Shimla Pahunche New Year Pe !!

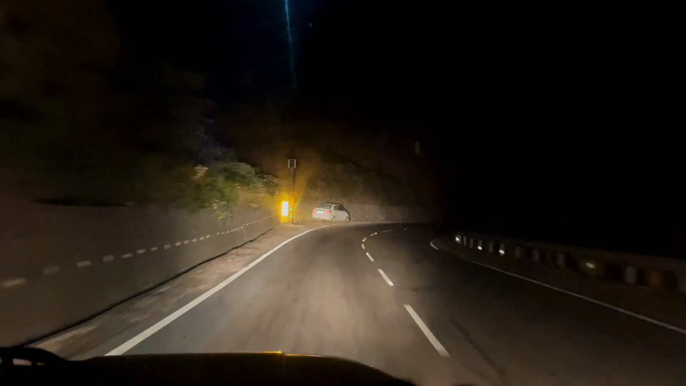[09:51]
लाट्स को वी आर फाइनली हैर इन सोलन आपको व्यू चैकाउट कर आते हैं यहां से रात का तारे आगे जमीन पे बदल भी आए सी के ते तारे भी आगे और जो यहां पे गिलिम्स लोगे इसके बाद राइट साइड पे अब तो नीची आगे किया थोड़ा उपर से देखन
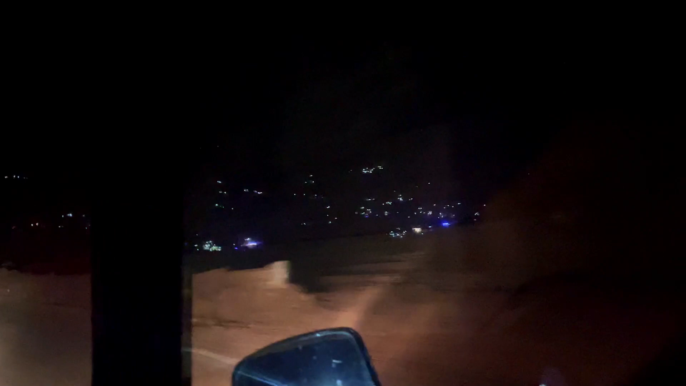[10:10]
रहे हैं कि रात के 10-11 बजगे हैं
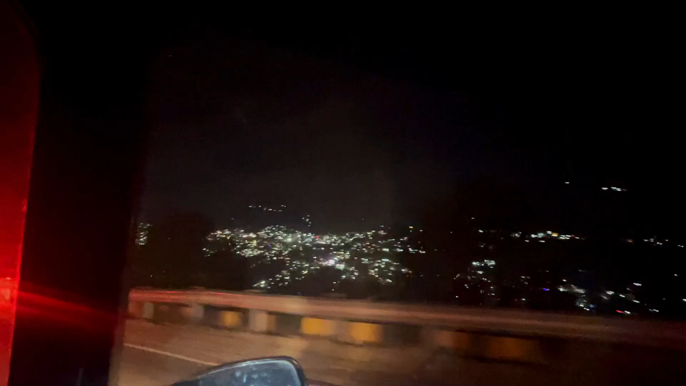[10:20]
तेखो यहां से फिर विंड की नॉइस आईगी सफसफसफफब
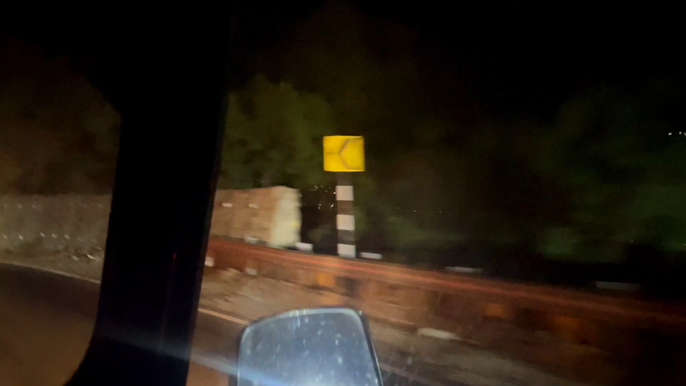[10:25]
ऐसे दिख जाएगा यहां से भी आ सकता है जा लोग यहां पर गिला कि हुआ है बारिश होई है नहीं थोड़ा बहुत है क्या थोड़ा बहुत है बारिश तो हुई है यहां सटक पे शिम्ला 53 सोलन 7 गंदा गंदा दिख रहा है सामने से
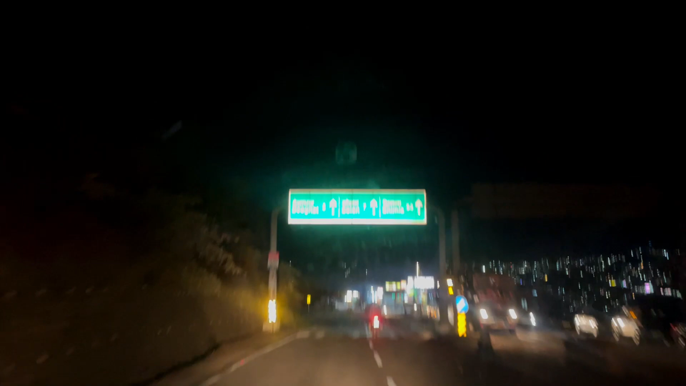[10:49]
दियोगाट यह
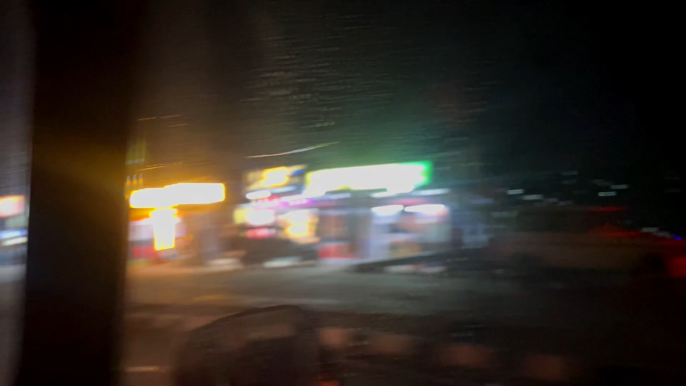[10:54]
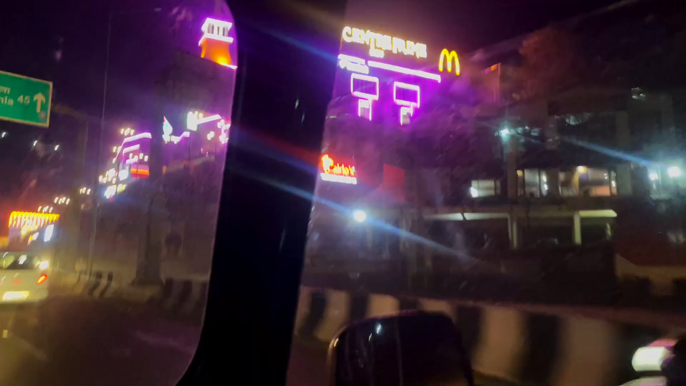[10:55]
बहुत सही बनावा है रास्ते में देखो पैलेस की तरह लग रहा
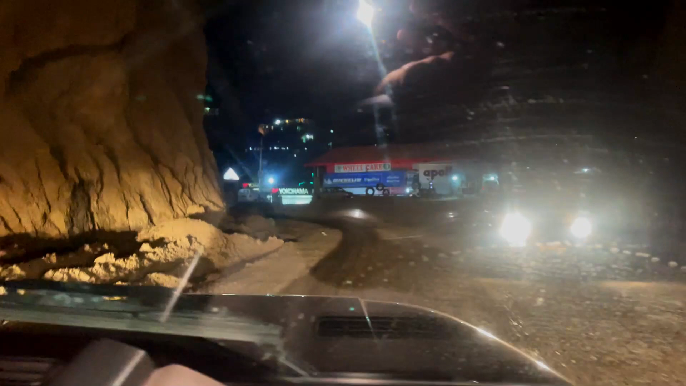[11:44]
यह पैच अभी भी देखो आफ रोड है पूरा यहां पर इठीक नहीं हो रास्टाइम भी हमाये थे उस तरह इसा ही था यह बज साफ किया साइड से
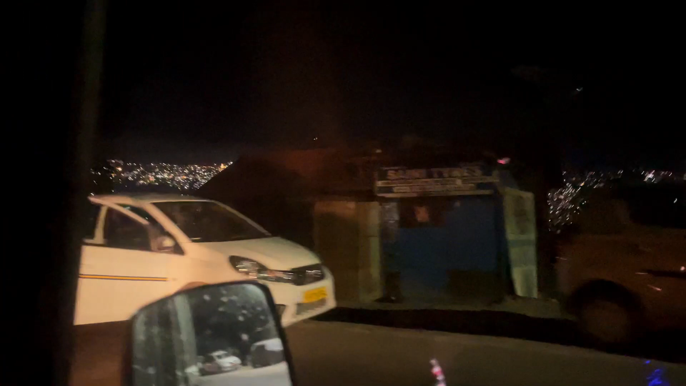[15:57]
शिम्ला ऑन दर राइट जो पहला ग्लिम्स दिखता है हूए है जो बहुत ही खूस है सारे